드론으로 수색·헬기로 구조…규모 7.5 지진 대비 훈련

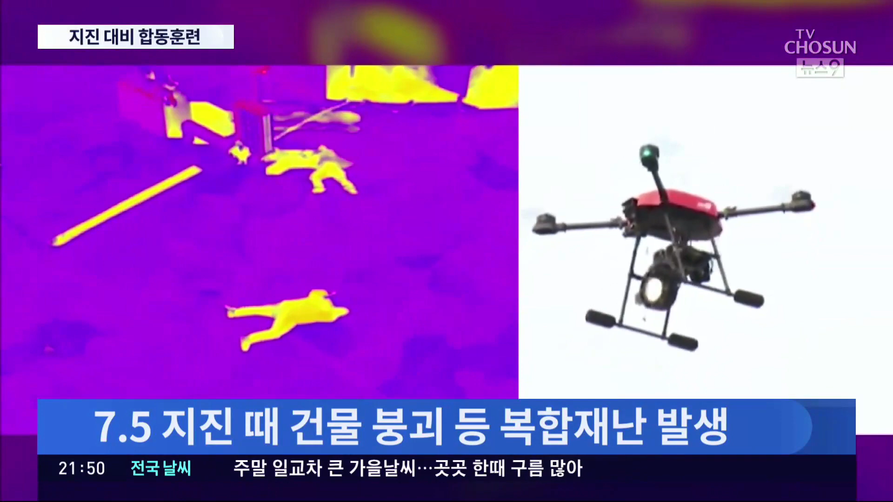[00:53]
열화상 드로는 건물 잔하에 매몰된 시민들을 찾아내고 불붙은 건물에는 대용량 방석호가 출동해 진화 작업에 열을 올립니다.